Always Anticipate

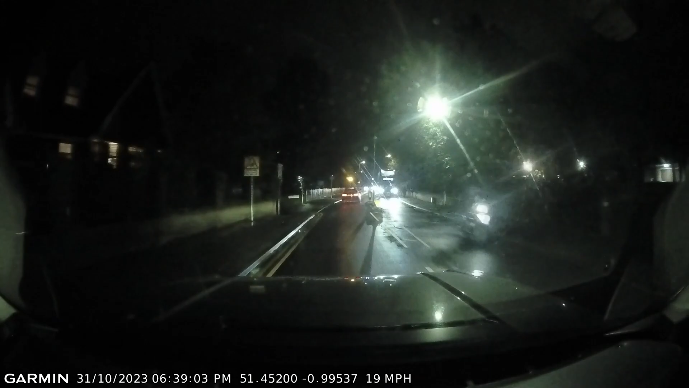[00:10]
and slow, slow, slow, just in case there's somebody that appears. Holy f***! And there was, but I was slowed right down,
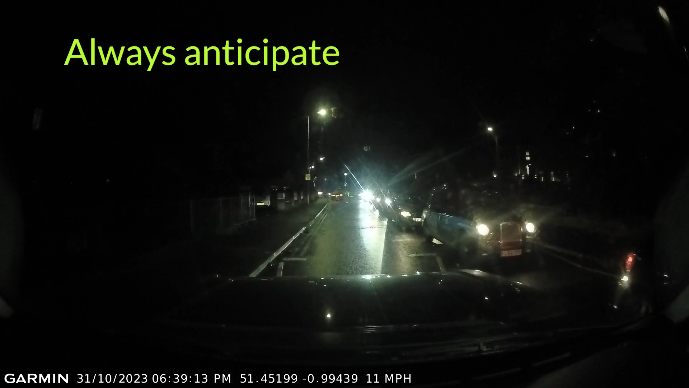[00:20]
and they were on the other far side, but shit.